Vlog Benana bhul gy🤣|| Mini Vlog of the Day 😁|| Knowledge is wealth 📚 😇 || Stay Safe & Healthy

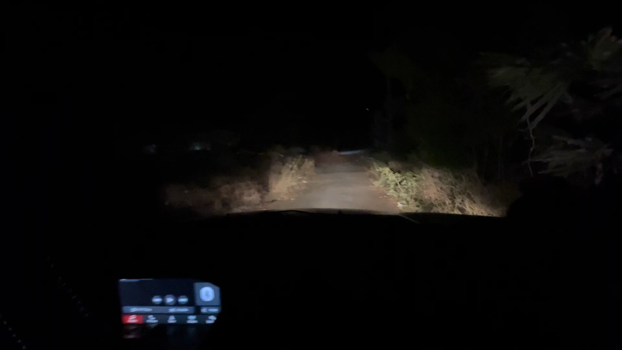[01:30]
बच गई गाड़ी, बस इतने से बची ना कि 1 सेंटीमीटर का डिफरेंस।